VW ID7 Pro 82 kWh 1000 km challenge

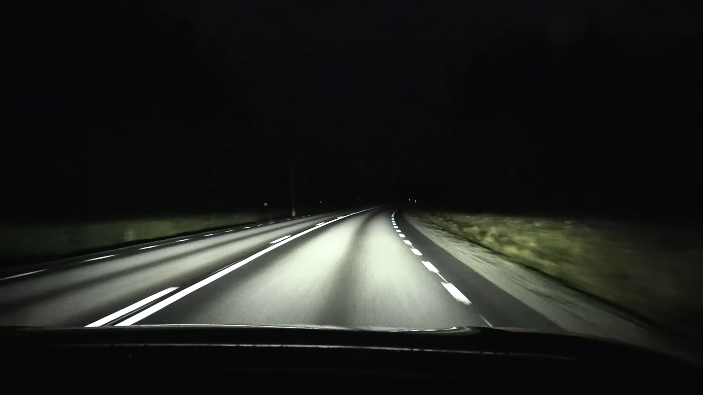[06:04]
And you see, recently I tested the headlights on Highland. And I was like, I mean, this matrix is okay, yeah? You know? And then yesterday I switched from Highland. After I tested Highland headlights, I went over to the ID7 to do some acceleration and noise test. And then I switched on the headlights. And I was like, wait, wait, wait, wait, let's wait for that car to pass. And, you know, it's like, boom! I was like, damn! This is so much better than the Highland lights.
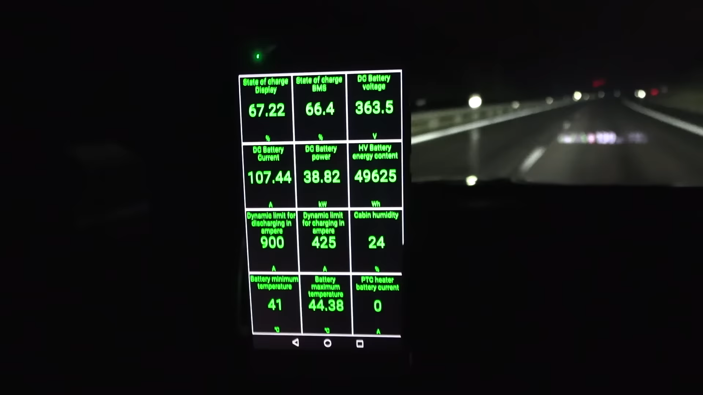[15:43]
Then, from now on, I don't have to preheat the battery. It stays warm enough.